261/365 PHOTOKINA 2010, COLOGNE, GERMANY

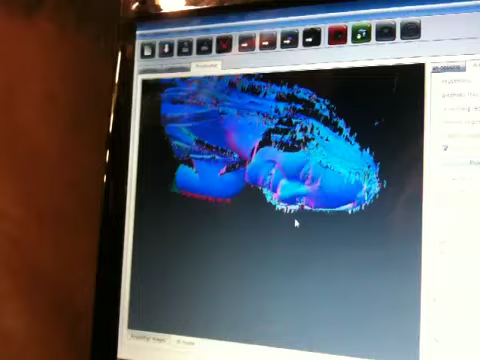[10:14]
Yeah. Oh, I see. Very similar to the crystal work that's done.
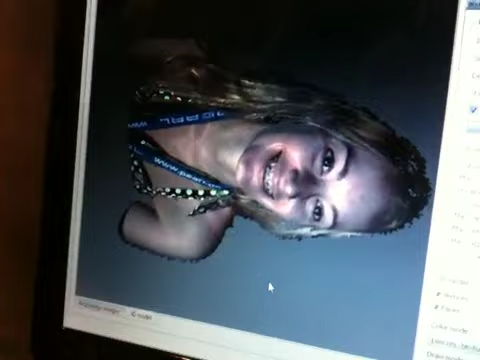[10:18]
So this camera and this software takes the colour as well as the texture. Can you spin it again?
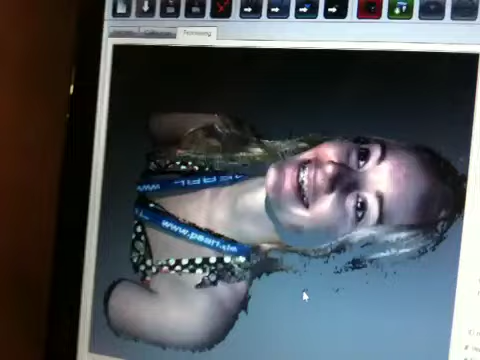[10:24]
And not only do we have the large format ones that could do people's heads and stuff, we've got small ones that could do models.